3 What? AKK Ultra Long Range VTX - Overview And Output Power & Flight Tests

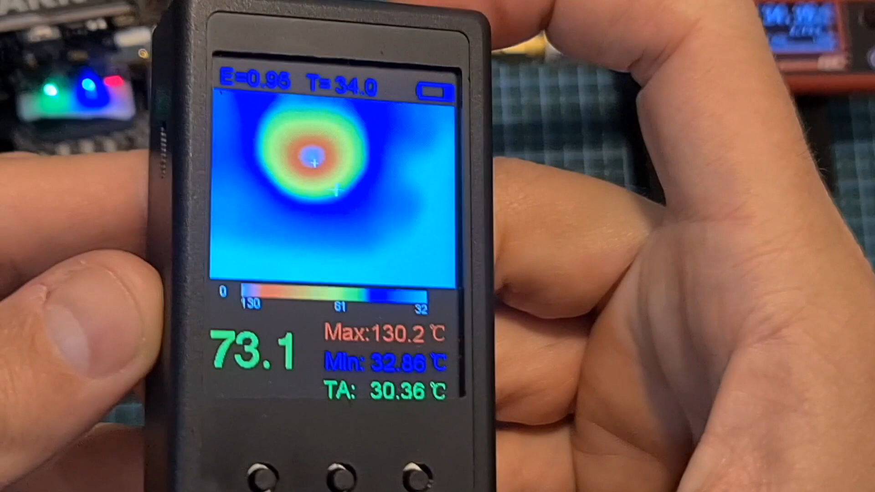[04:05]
On screen: max 130.2°C, min 32.86°C
So as you could just see, this is a very powerful VTX, and with the help of the integrated fan,